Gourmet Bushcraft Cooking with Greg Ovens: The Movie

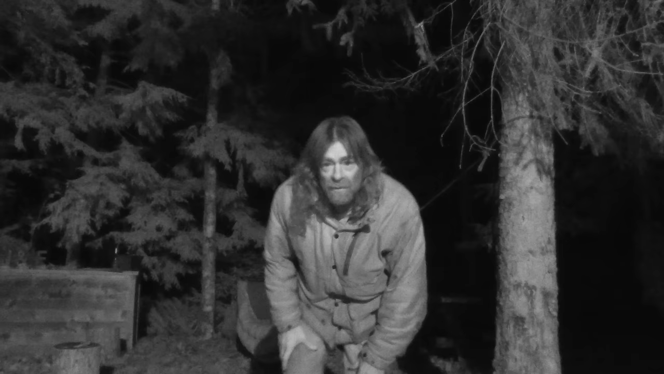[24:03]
Well, I'll get it adjusted. I don't really like night vision, as I've said before. I mean, it just makes things, I don't know. Just doesn't look right, I don't think. But I'll get this adjusted and I'm good to go.